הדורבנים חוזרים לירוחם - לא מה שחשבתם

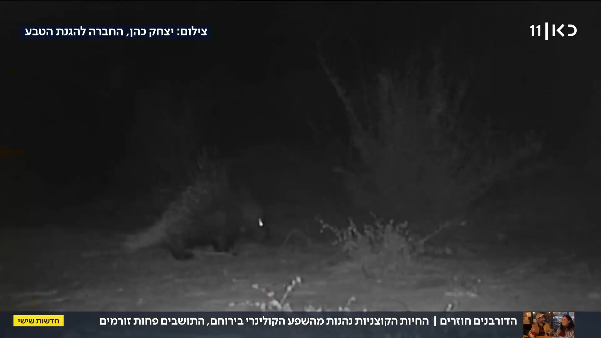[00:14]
מקבלים הרבה קריאות על דורבנים בשטח שלנו כל ערב אנחנו פוגשים דורבן אחד או שניים העיר מושפת אותם אה,
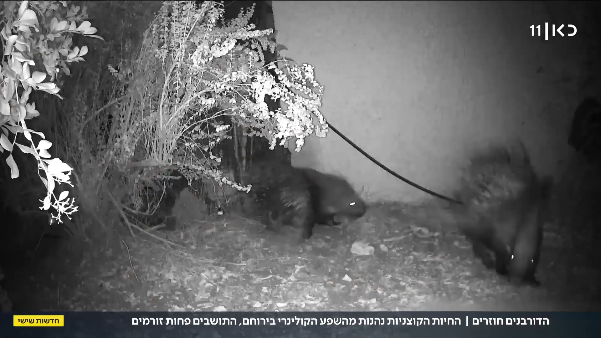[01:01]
לירוחם מתנחלים בגינות קהילתיות, בחצרות של בתים,